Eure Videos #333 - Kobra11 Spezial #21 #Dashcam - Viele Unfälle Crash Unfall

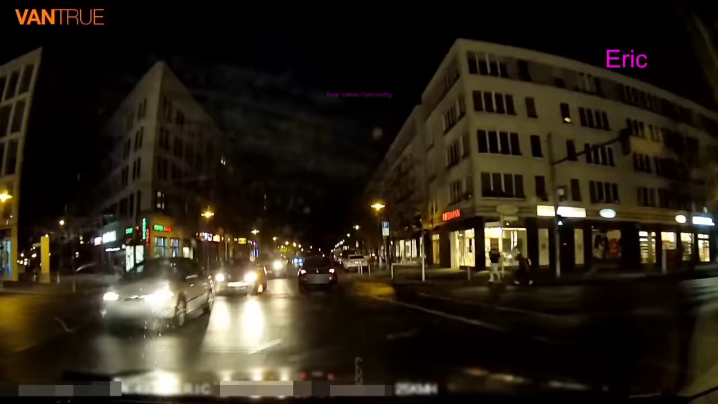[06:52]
Und das Kind war über alle Berge, war nicht mehr zu finden. Und die Sache wurde dann später auch eingestellt, polizeilich, weil konnte nicht mehr aufgetrieben werden. Er hat das Auto ausgemacht, den Warnblinker an und ist dann ausgestiegen. Und beim Aussteigen rollte dann die Karre los. Ja, den Unfall hat er jetzt selber bezahlt, weil hochgestuft werden wollte er auch nicht.
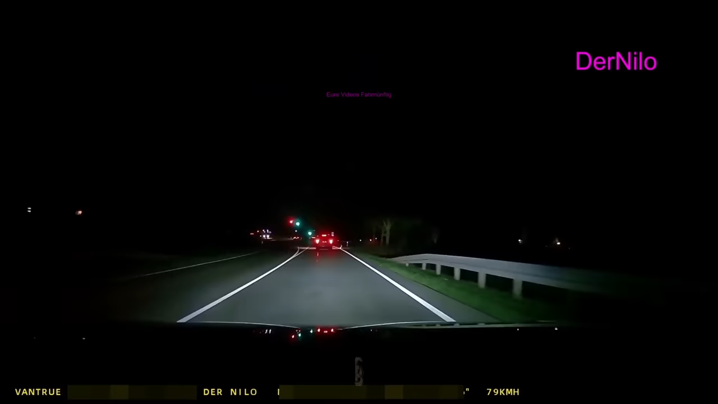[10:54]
An Nido seinem Auto war nichts dran, aber er hat natürlich dem Reh den Rest gegeben. Das war tot. Das Rentnerpärchen im anderen Auto hatte nicht mal ein Telefon und so hat er den Notruf abgesetzt und so weiter. Als die Sache ausgestanden war, wollten sie ihm was dafür geben und er hat gesagt, nein, ist eine Selbstverständlichkeit. So gehört sich das. Ehrenmann heißt sowas heutzutage.